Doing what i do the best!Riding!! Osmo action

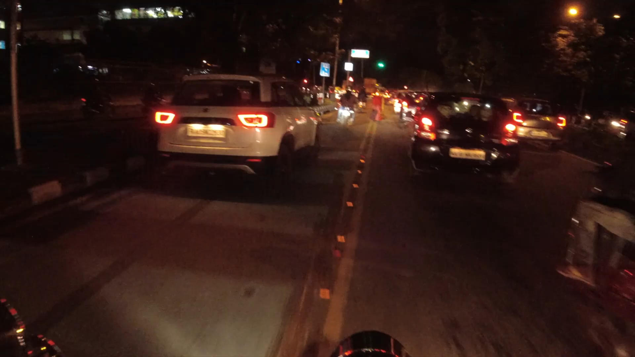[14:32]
My tooth job is done, so I'm returning back to my home from the clinic.
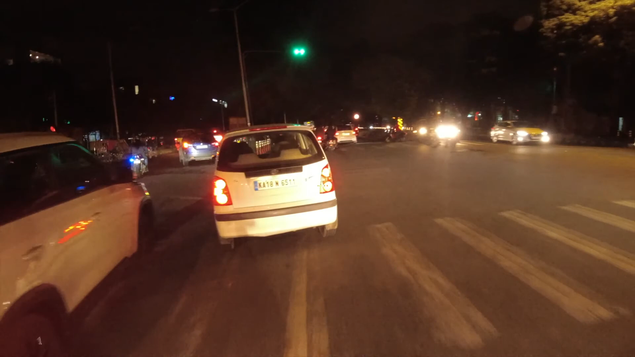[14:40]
So the traffic has also started. So the post-COVID Bangalore is
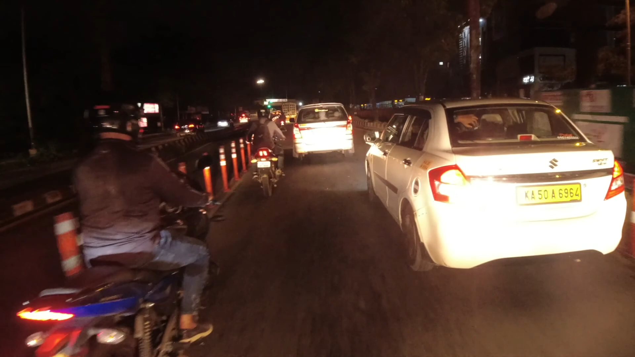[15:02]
quite acceptable right now in regards to the traffic situation.